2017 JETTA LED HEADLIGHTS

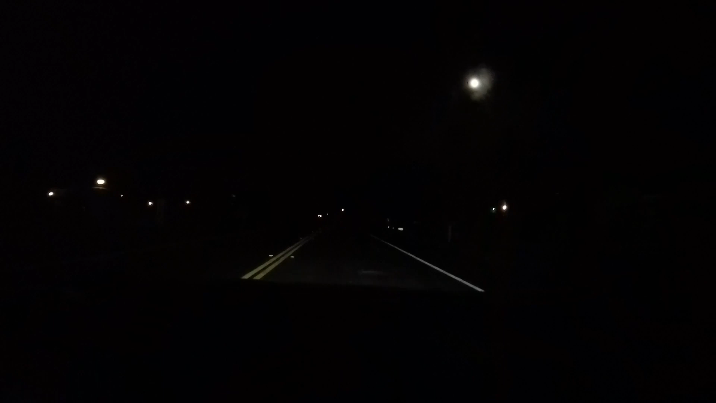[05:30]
wow so that's just what the LED strip obviously can't really see nothing but you turn on the headlights it's definitely a lot brighter